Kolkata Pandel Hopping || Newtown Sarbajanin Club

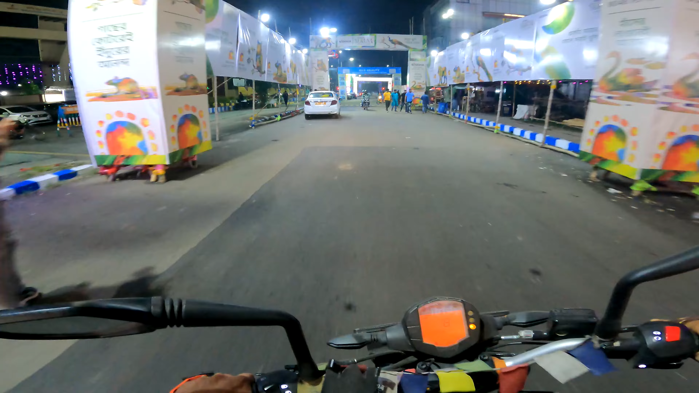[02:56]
एंड अभी आप वीडियो बंद मत कीजिएगा, अभी देखिए पूरा लाइटिंग वगैरह सब कुछ मैं इसमें दिखाऊँगा अच्छे से क्या है। उधर का देख सकते हैं कि एंट्री वगैरह उधर बंद कर दिया हुआ है।
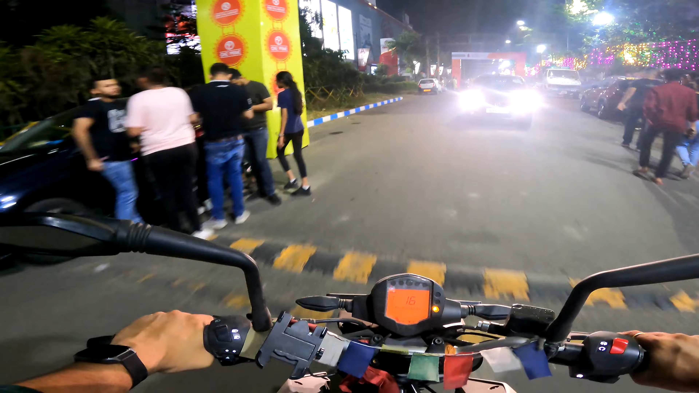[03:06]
ये देखिए यहाँ जो सेंट्रल मॉल है ये है यहाँ पे,
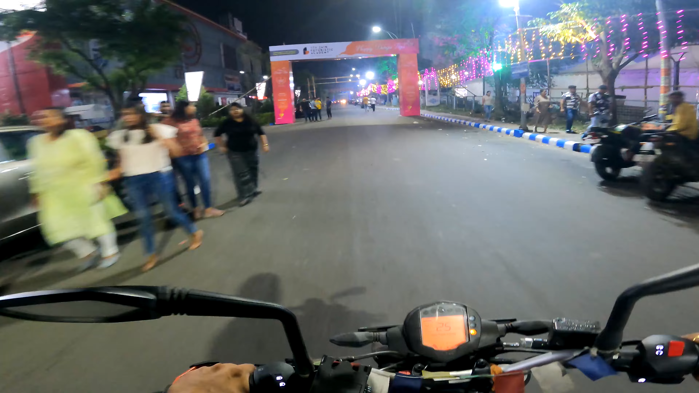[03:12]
तो एक लगभग आप लोग को 360 व्यू दिखा दे रहा हूँ मैं। सो यही है, देखते रहिए एंड इस वीडियो को लाइक जरूर कर दीजिएगा और कमेंट कर दीजिएगा।